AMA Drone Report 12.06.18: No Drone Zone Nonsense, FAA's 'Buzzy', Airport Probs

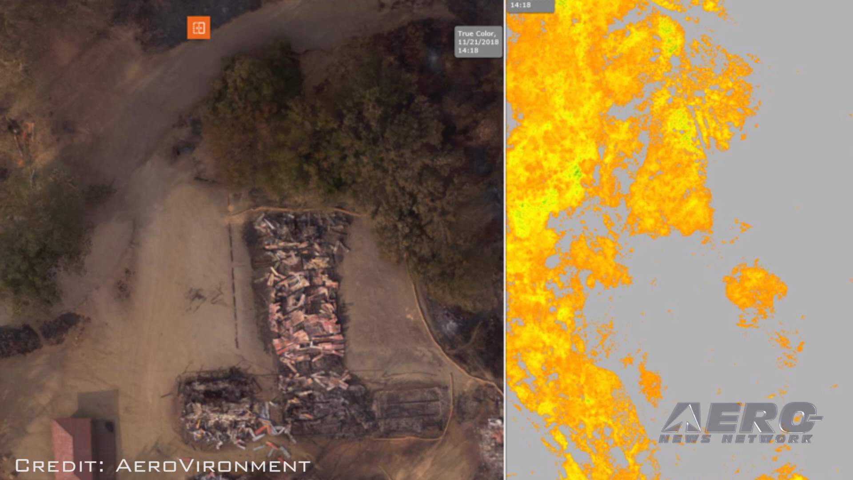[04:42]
impact of the Woolsey Wildfire in the Santa Monica Mountains National Recreation Area of Southern California.